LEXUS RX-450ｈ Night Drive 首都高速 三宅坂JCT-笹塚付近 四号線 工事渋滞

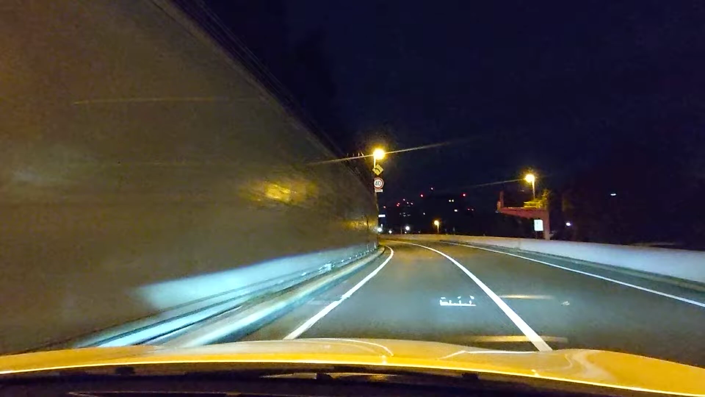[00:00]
この先カーブがあります。その先右からの合流があります。